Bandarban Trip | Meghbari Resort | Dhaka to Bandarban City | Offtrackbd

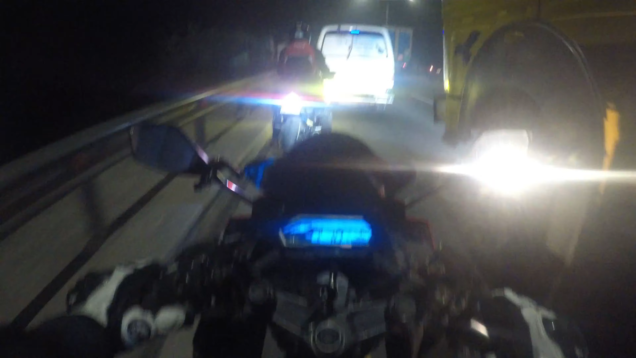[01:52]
যেহেতু অ্যাম্বুলেন্স গুলো উল্টা দিক দিয়ে আসতেছে কোনো একটা রিজন আছে হয়তো ওই সাইডে ব্লক সব অ্যাম্বুলেন্স উল্টা আসতেছে